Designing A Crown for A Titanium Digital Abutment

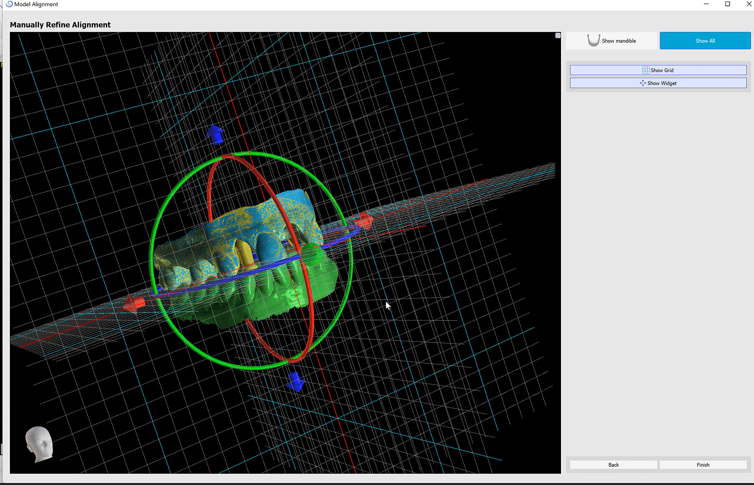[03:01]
model that I rotated it and moved. I have options to show the grid and to show and toggle on off the widget. I think for our purposes now this is sufficient.
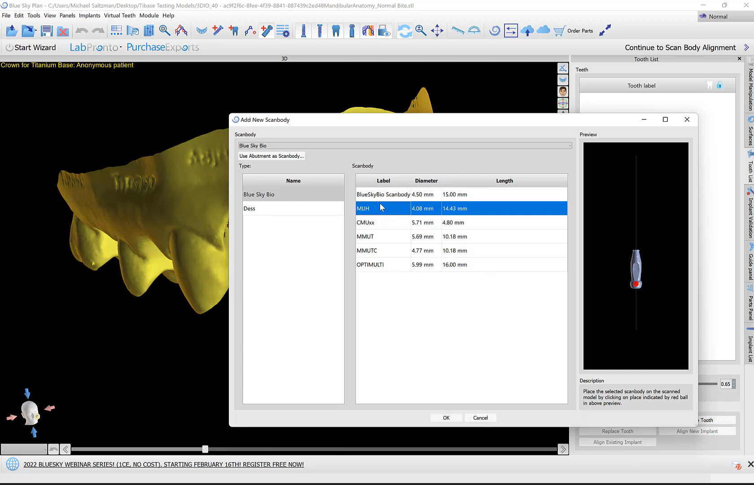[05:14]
We can zoom in and out and rotate with our usual mouse functionality. But what's important here to notice is that you want to click in the same spot as where this red dot is located. Generally the red dot is going to be positioned on a
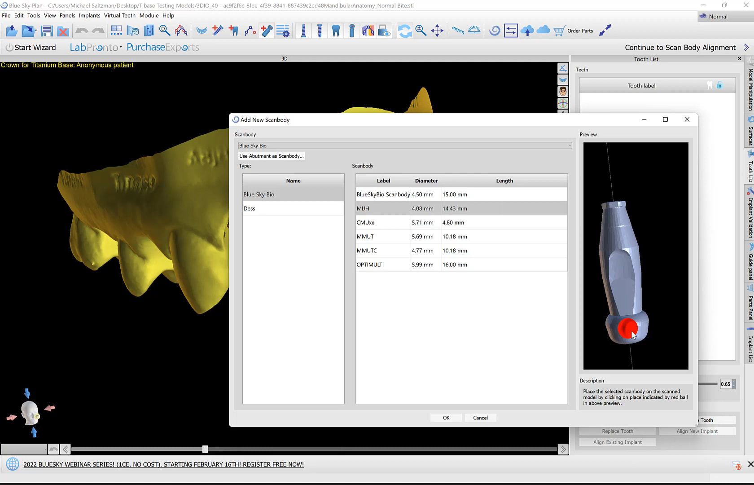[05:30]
flat of the scan body or right above a flat of the scan body. So here it's showing us where we should be clicking. So I'm going to go ahead and click on ok and then select that same position
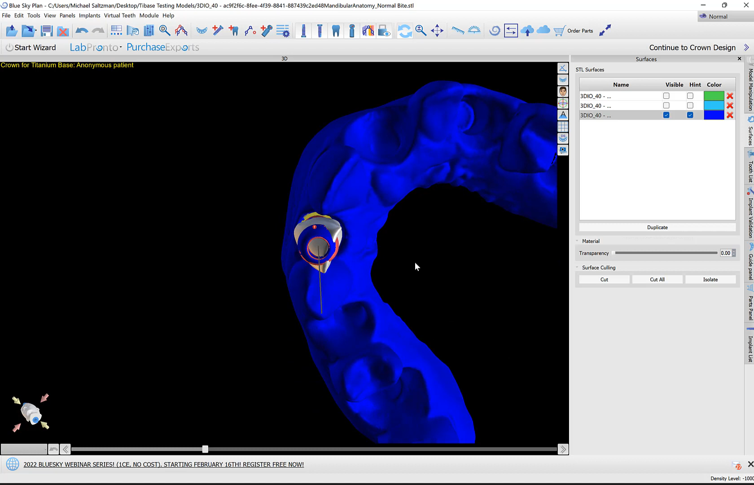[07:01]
I'm going to do that. Let's hide the tooth. I'm going to click on the tooth icon to hide the tooth and we could zoom in here
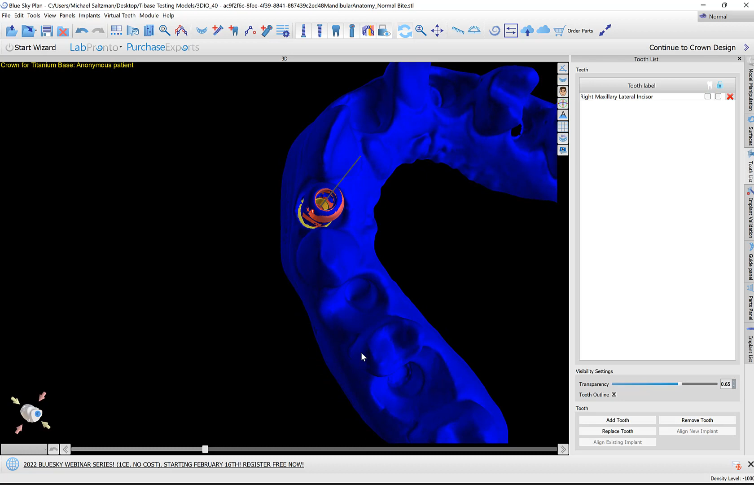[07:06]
and look how those inner circles of the scan bodies are aligned via the vertical axis of the implant. I think the alignment here is quite good.
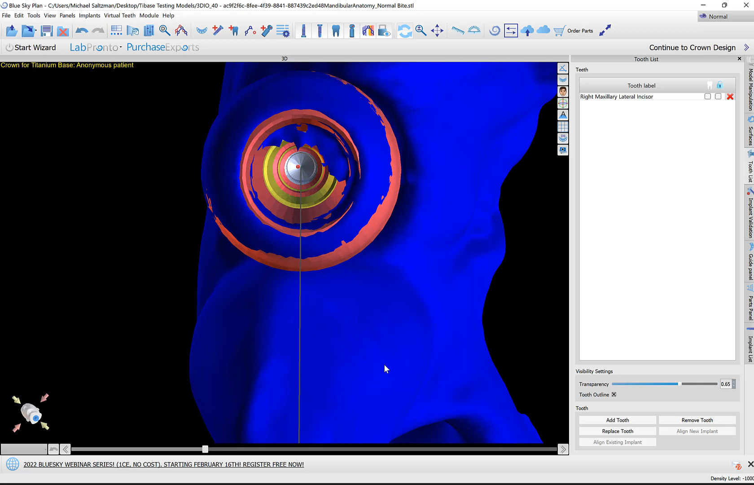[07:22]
I don't see how we can move our scan body in any direction.
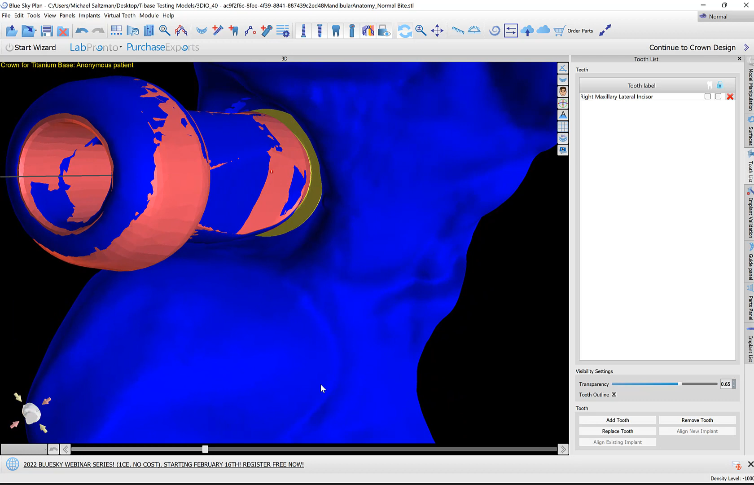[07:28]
Also if I take a look at the flats of that scan body, I could see at the scan body that we align to the model is visible on all three sides.